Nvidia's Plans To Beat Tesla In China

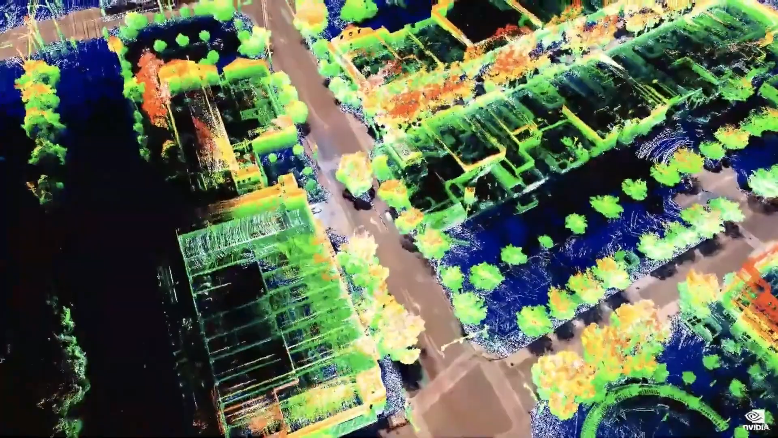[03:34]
With six high performance cores, it possesses enough processing power to allow the platform to handle a massive amount of data from various sensors, including cameras, LiDAR, radar and ultrasonic sensors.
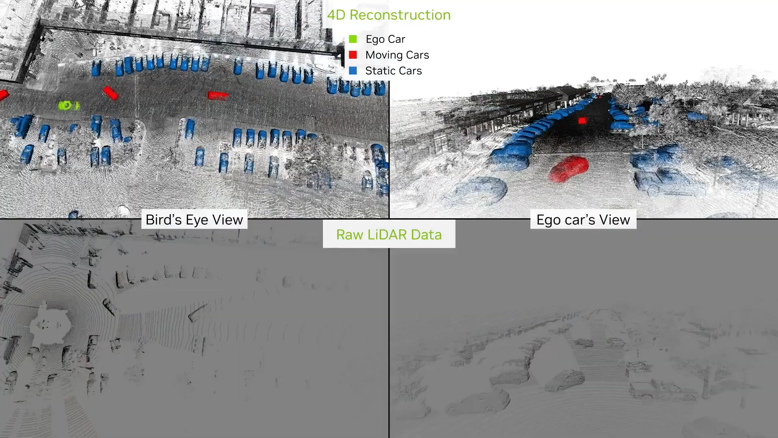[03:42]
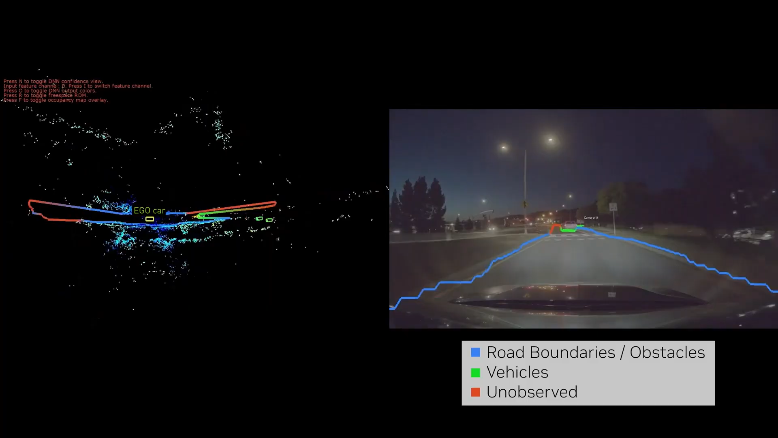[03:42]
NVIDIA Drive integrates a state-of-the-art sensor suite,
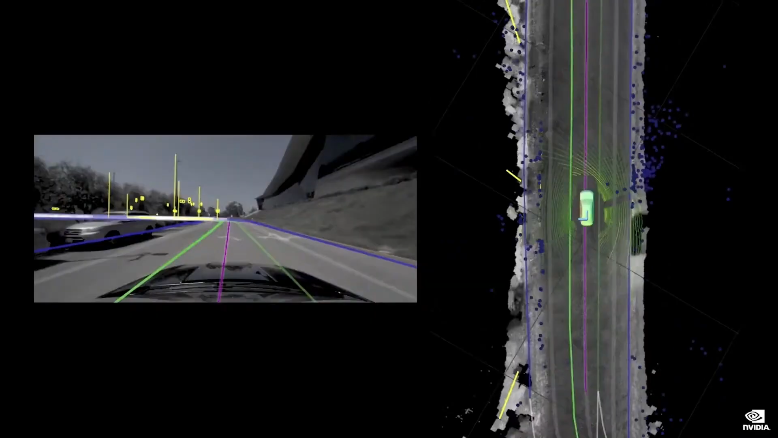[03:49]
which provides a 360-degree view of the vehicle's surroundings,